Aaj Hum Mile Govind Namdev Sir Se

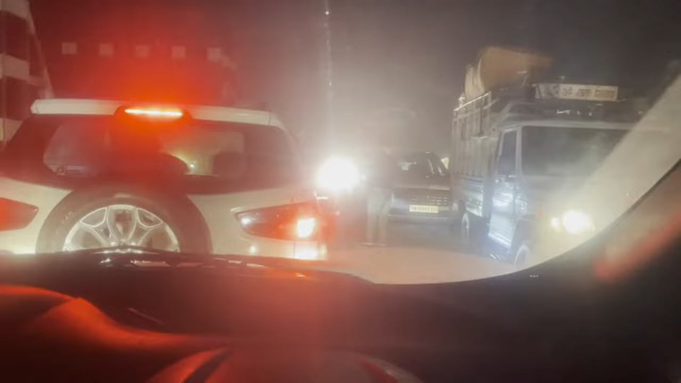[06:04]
जाम खुलने का नाम ही नहीं ले रहा है, हो चुके हैं इस वक्त 9:09, लेकिन जाम अभी तक नहीं खुला है। भैया फाइनली निकले हैं जाम से और अभी मैं पहुंच चुका हूं बिलासपुर, यह है बिलासपुर चौराहा,
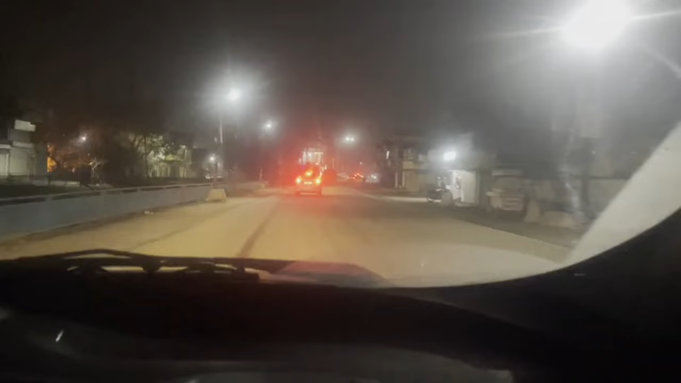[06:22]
और पूरा बिलासपुर बंद हो चुका है, कुछ मेडिकल वगैरह ही खुले हुए हैं।